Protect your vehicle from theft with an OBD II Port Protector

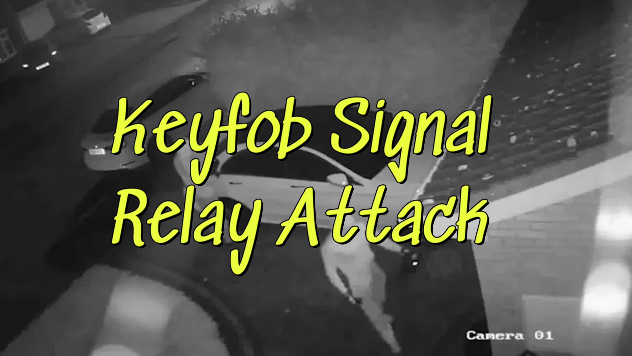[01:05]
Another method which was done in earlier days where they would do a signal relay attack where the thief will actually take a signal amplifier to amplify
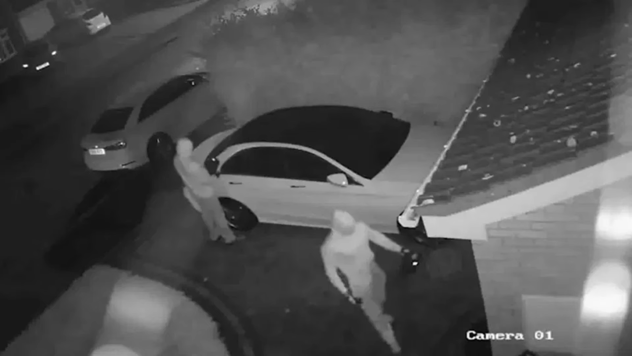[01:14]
your key fob tricking your car thinking that the key fob is right beside the vehicle so that they can unlock and start the vehicle.